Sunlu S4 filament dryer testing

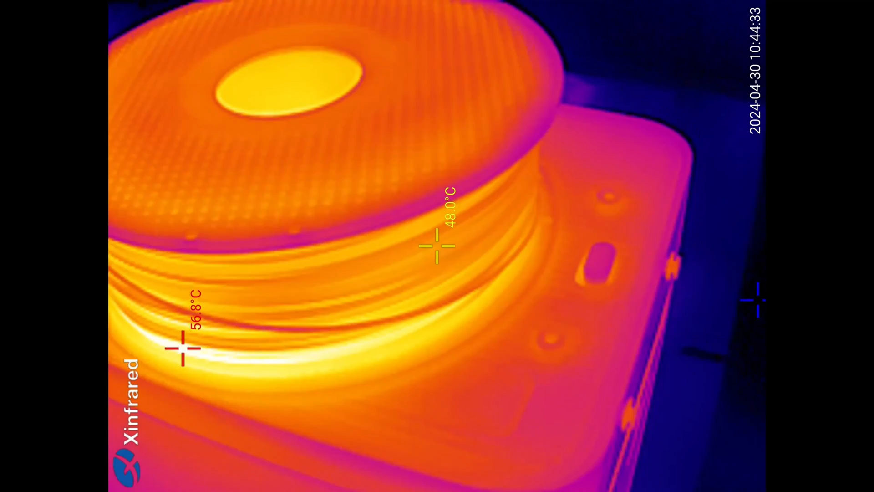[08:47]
The warmer side and colder side.
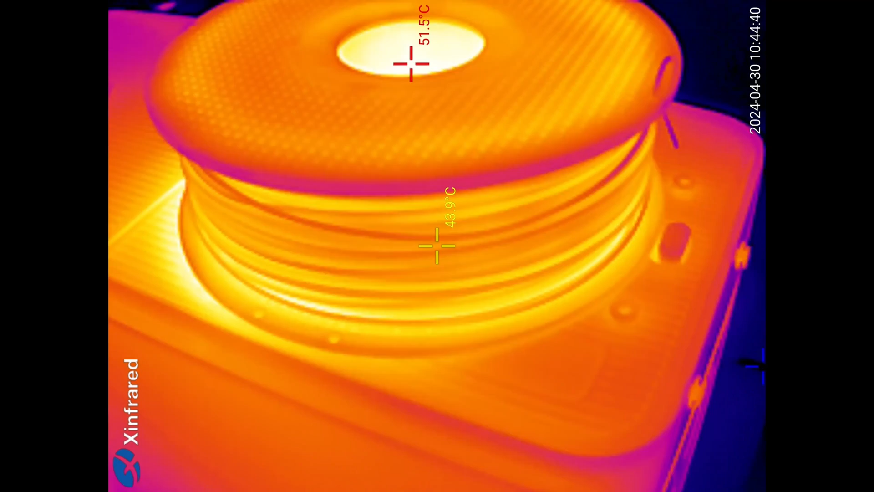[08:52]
Approximately 10 degrees Celsius is the difference. I can stop collecting the data and now I can analyze the results.